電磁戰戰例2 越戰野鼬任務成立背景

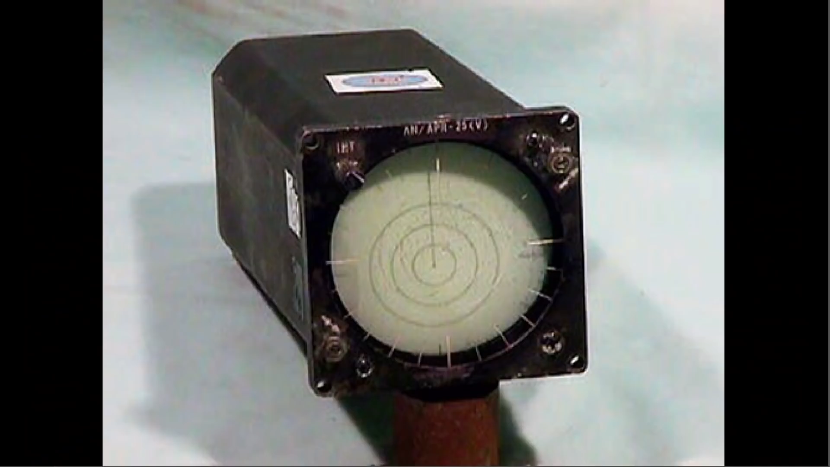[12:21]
这是当时的实物哇,Larry兄我看完真的摸你的臭街究竟可以看到什么出来是奔向来的这些东西看起身但是那个年代已经算是这样你会有点点点一点飞过来是的,基本上就是有点接着有几条线就告诉你大概是哪种类型的雷达大概方位在哪他只是知道方位他不知道距离是的